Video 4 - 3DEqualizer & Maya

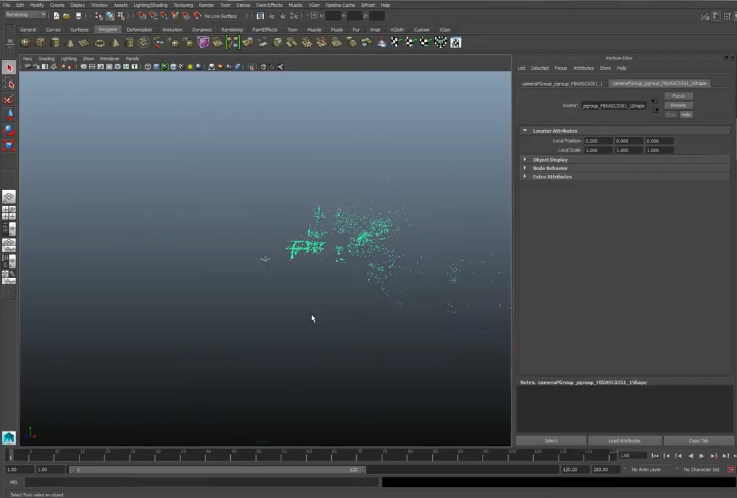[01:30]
and it goes straight to Maya so we don't have to use Nuke which is a lot better so in the camera we're going to environment and we are going to add an image plane we navigate to the
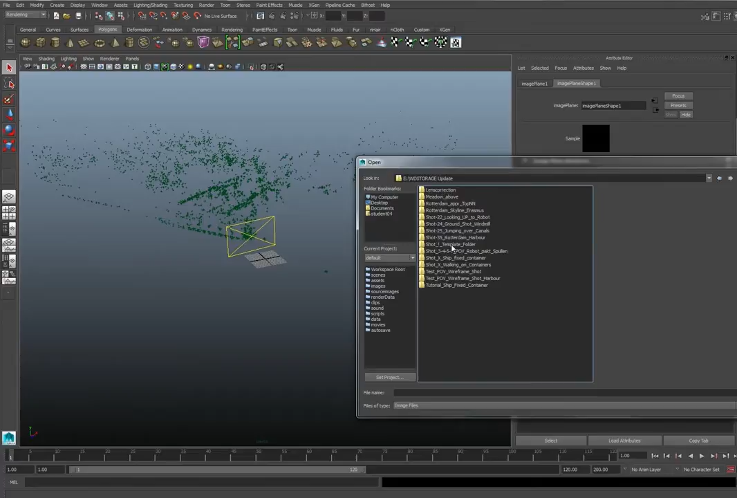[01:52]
footage that we have of the shot now we already have a tip sequence I already exported it
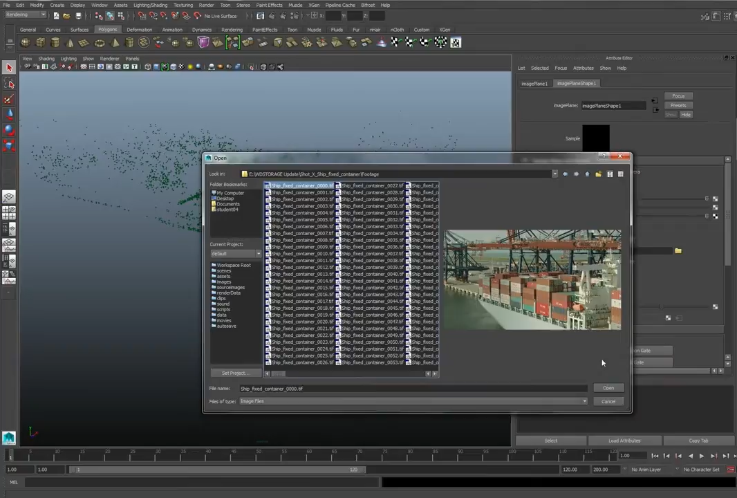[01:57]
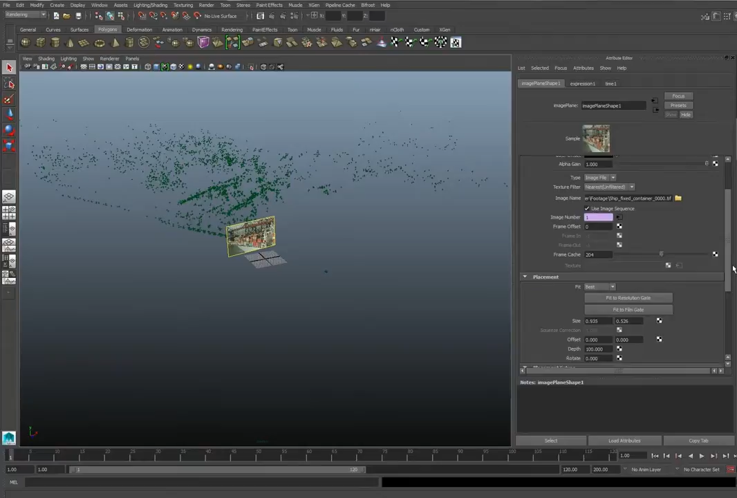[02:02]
you check use image sequence and that's about it you can increase the depth because this is a huge shot with large focal length
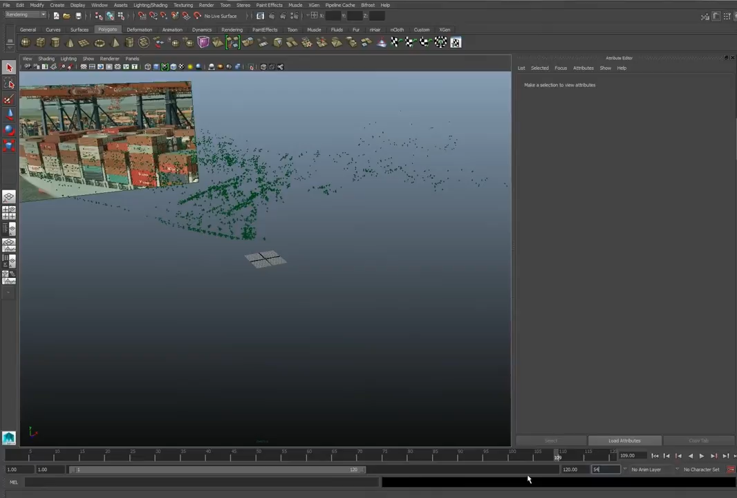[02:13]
now now at least we can see the footage if we go to panels perspective and then our camera we can see all the
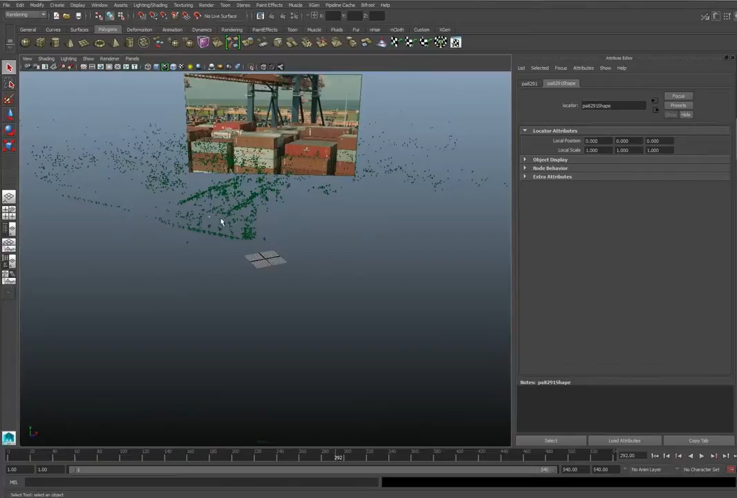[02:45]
but that is the tracking point that we are going to use to place our container and in the beginning it can be pretty rough as
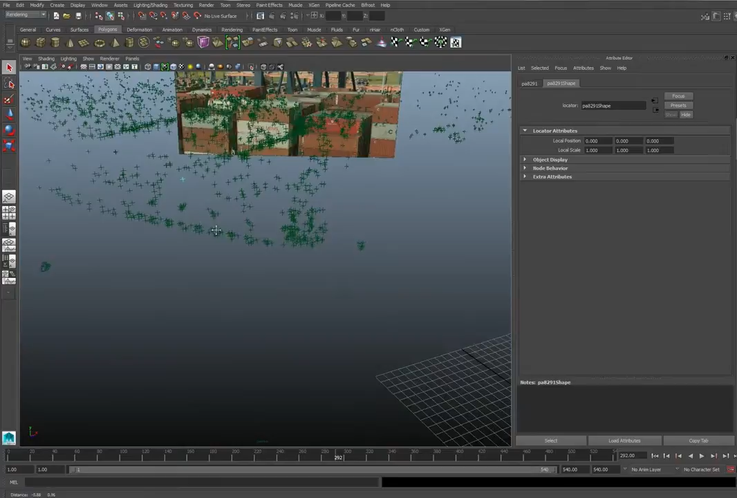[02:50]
long as it is as long as you can see it in the camera we are going to position the container
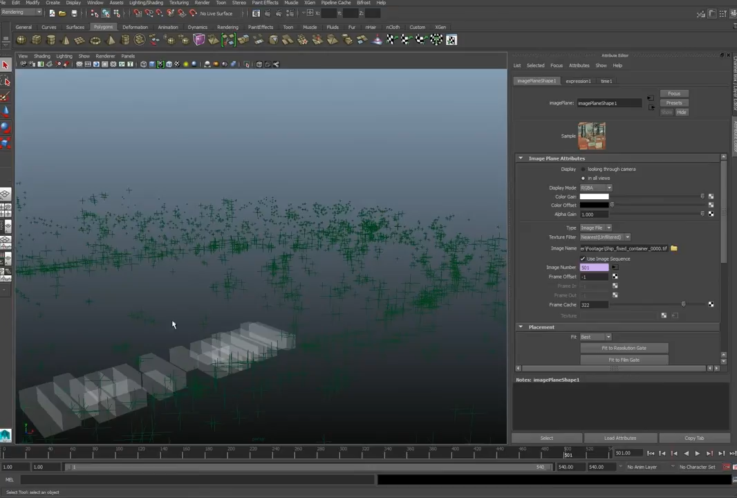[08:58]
these are all the containers that are on top the robot will be walking on top of it from the back